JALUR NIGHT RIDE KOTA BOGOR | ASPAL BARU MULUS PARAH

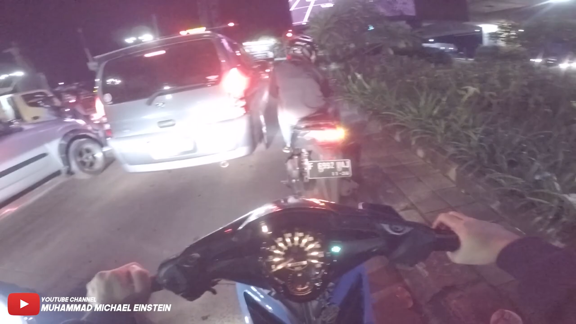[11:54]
Nah kalau di situ tuh lihat tuh ada pos polisi tuh, itu kalau pagi-pagi gila itu polisinya beringas ngeri. Kita mah nyantai-nyantai aja, naik kereta santai, pakai MX. Standar ting-ting, cuman kenal pot doang. Nah kita menyantai aja. Nah kalau ini jalan enak juga nih lurusan, cuman pendek. Pendek cuman nyampe lampu merah JB.
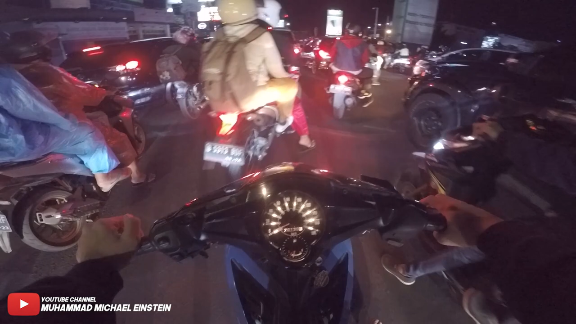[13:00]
Gila ini abis dari jauh nih, kayaknya air-racking mantep sih. Bersih lagi.
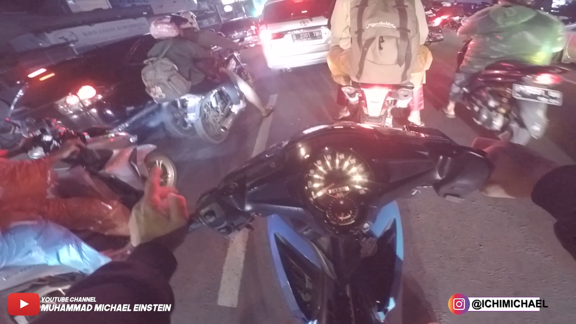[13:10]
Maksudnya bagus ini kalau udah dicuci, pasti mulus motornya. Cuman karena abis dari jarak jauh kayaknya kotor anjing. Tuh, anjing masih garing banget, parah.
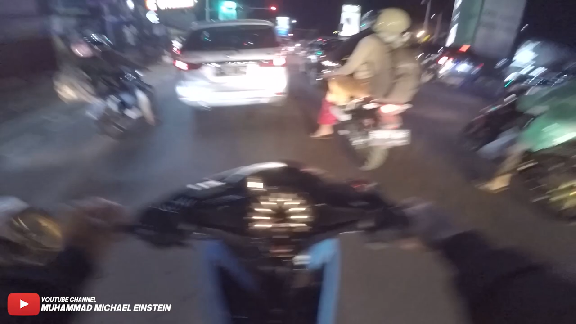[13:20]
Kita naik kereta sendiri bosku. Anjay, ini juga jalan lurusan enak nih. Kalau udah di atas jam 10 ya, kalau jam 9-an nih rame banget nih jalannya, kurang enak, berbahaya. Nih rame nih jalannya nih, tapi jalannya enak nih, mulus parah anjing. Nih enak nih buat speeding ya. Itu rame kenapa ya?
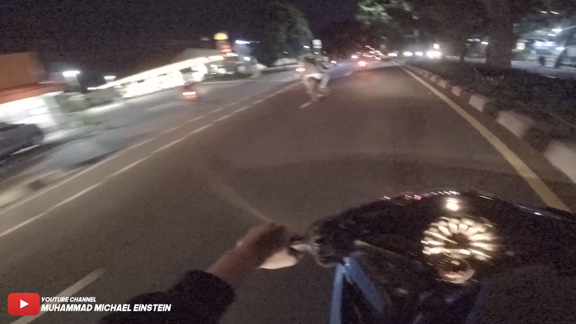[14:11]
Gua rada-rada ngeri nih ada polisi nih. Nih jalannya enak juga nih, namanya jalan apa ya, gua gak tahu, pokoknya ini daerah sel Pajajaran aja ya. Cuman gua gak hafal nih nama jalannya apa. Anginnya gede juga anjir. Wah kayaknya ada yang nelpon HP gua nih. Nih, ini enak jalan nih habis ini nih.
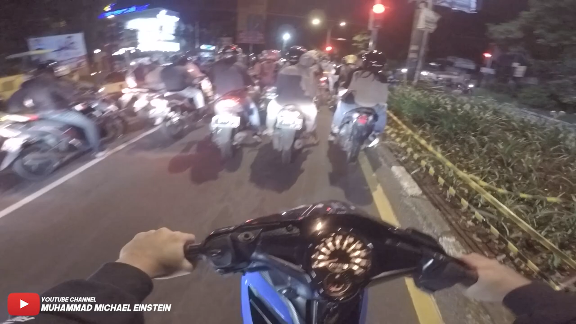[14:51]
Sepinya itu di atas jam 10. Bentar. Gua ngeri kena hujan anjir, soalnya
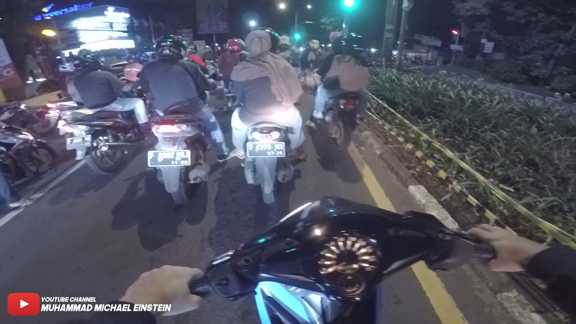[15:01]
gua GoPro Hero 4 anjir, soalnya nggak anti air anjir. Nih kalau di sini pasti ada yang narik aja. Oh, narik ya tuh anjay. Ini lurusan enak sampai Tugu Kujang. Kita ngevlognya nggak usah jauh-jauh sih, nanti sampai habis dari Tugu Kujang gue belok kanan ke arah BTM sih.
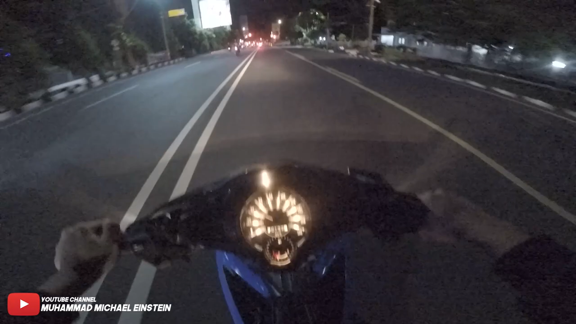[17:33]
Nah kalau ini jalan bundaran SSA ya. Nah ini buat speeding nih anjing. Cuman ngerinya ada banyak polisi anjing. Banyak polisi di sini nih kalau pagi-pagi ya. Polisinya ngejar pakai KLX warna putih.
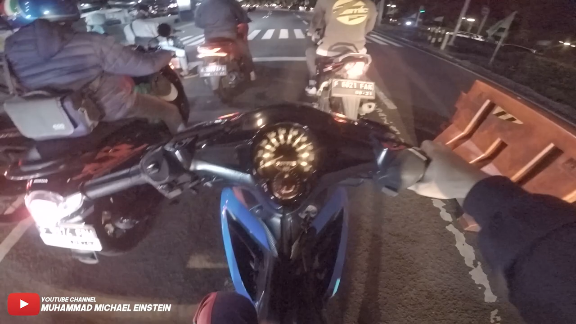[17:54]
Nanti dibawa ke Tugu Kujang. Karena saya sudah hafal, udah sering aing ditangkap. Ini jalannya lurus enak. Ya cuman ada belok kan. Jadi ngeri-ngeri selep sih kalau kalian ngebut di sini nih. Tapi gue saranin sih nggak usah kebut-kebutan sih, bahaya. Nah ini lurus doang nih, enak jalannya ya. Ya cuman ya kerenjal-kerenjal jalannya tuh gitu.
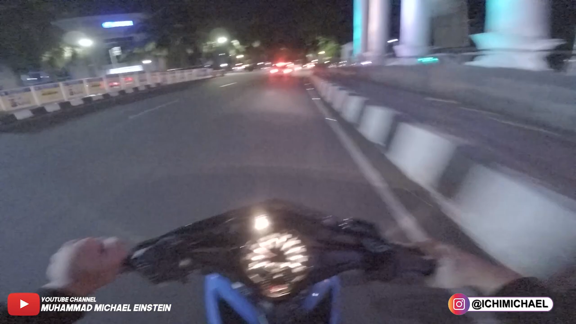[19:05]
Tugu Kujang sama itu yang kayak apa sih namanya, yang gede gitu dah, apa namanya gue gak tahu dah, kayak pagar gitu ya bentukannya. Iconnya Bogor nih. Ini enak juga nih buat speeding nih, jalan otista ya. Cuman ngeri sih, ngeri-ngeri sedep gara-gara jalannya rada-rada ada yang bergelombang sama di depan itu agak belok, jadi ngeri nih. Agak naik tuh.
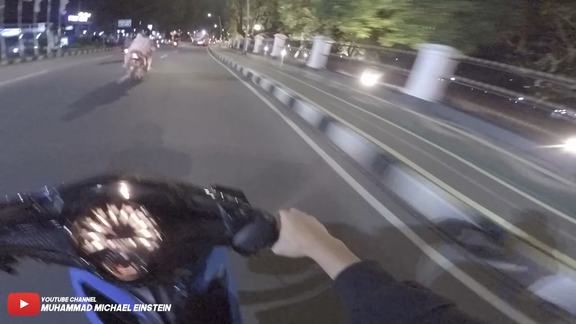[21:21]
Tuh ini Istana Bogor nih di samping nih, enak. Jalur naik kereta gue deh. Pokoknya ini jalur naik kereta anak-anak aja kalau lewat sini nih.
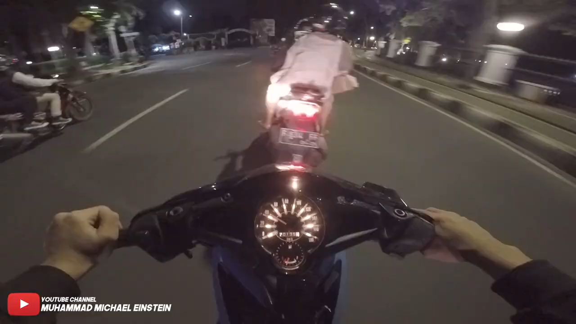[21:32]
Nah kita belok kiri nih. Ini kita bakal lewat jalan Ahmad Yani ya. Ahmad Yani ini jalan enak nih. Cuman kemarin ada ya, ada gue lagi motoran sama temen gue anjing, ada yang lempar aku gue itu. Siapa ya anjing, goblok banget. Bahaya anjir, untung gak masuk ke helm. Ada yang lempar aku gue di tengah jalan.
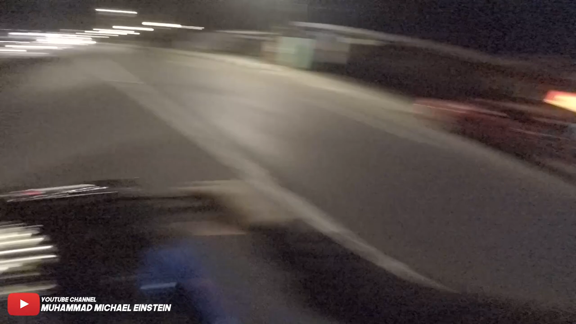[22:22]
Wohohohohoho. Lampu hijau dong, lampu hijau, lampu hijau. Dan masih lampu hijau. Nah ini enak nih, cuman rame jalannya. Suka ada yang mau nyebrang ke arah sebelah kiri nih. Tuh kayak gitu tuh, ke tempat makan namanya Bonek.
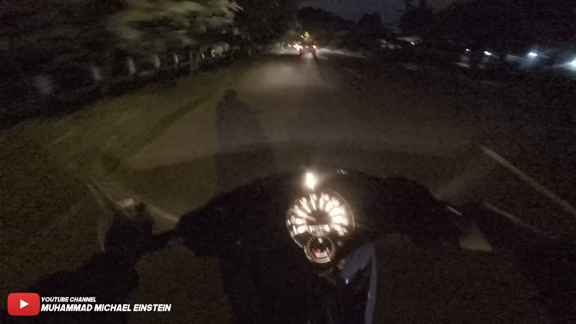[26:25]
Soalnya samping kiri ini kebun percobaan Balitro.
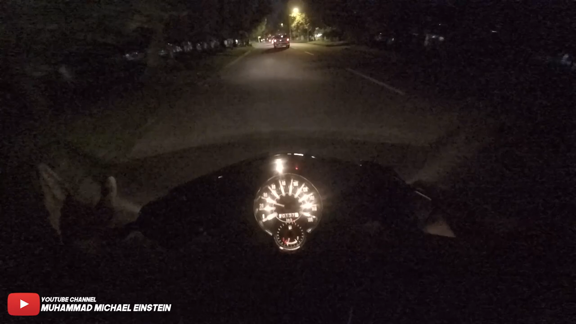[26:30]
Udah pasti pohon-pohonnya juga udah berumur ratusan tahun kayaknya, gede-gede. Wih anak Vespa anjay ngebut. Jalannya enak nih makanya banyak yang ngebut.
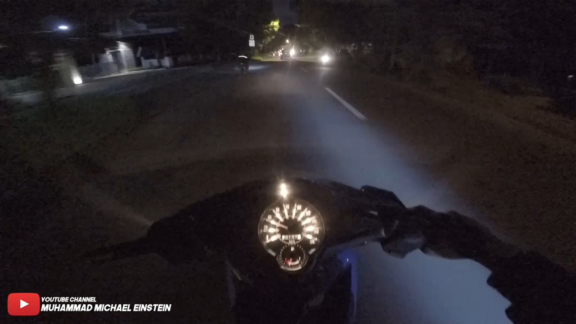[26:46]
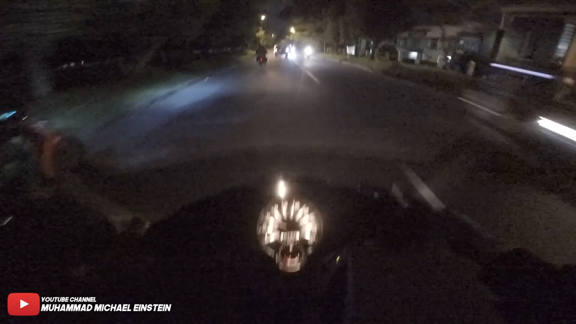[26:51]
Ada anak emek juga tuh. itu kayaknya emek yang tadi apa bukan ya, gua nggak tahu dah. Kita nyantai aja.
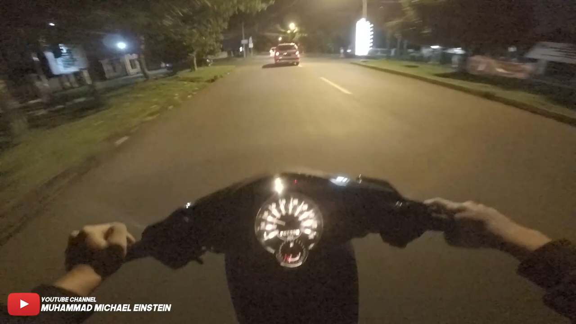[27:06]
Mungkin dia nggak ada klaksonnya, jadi nggak geber gitu. Sama sih gue dulu kalau nggak ada klakson suka nggak geber.
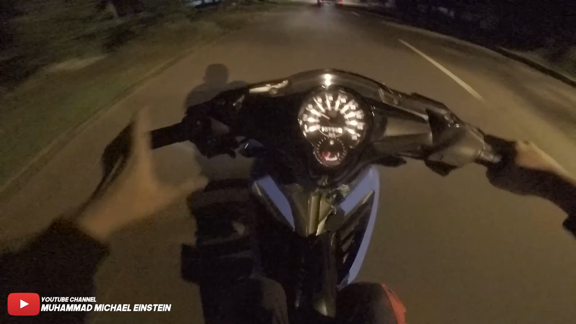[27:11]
Kita mah nyantai aja bawaannya. Awet tuh anjir kalau bawa motornya pelan-pelan mah. Ngurangnya dikit-dikit banget. Tapi kalau dikebutin anjir langsung hilang setengah. Nah ini daerah Cimanggu nih, zona motor, punya Kevin Dio anjay.
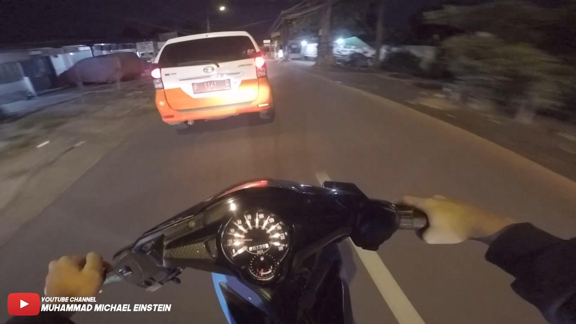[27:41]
Kevin Dio in the sky nih, zona motor nih. Cuman dia punya dua kayaknya ya, satu lagi di sini nih. Ada kafenya juga tuh. Kafe zona motor. Nah abis ini kita belok kanan, lewat jalan baru lagi. Habis itu balik.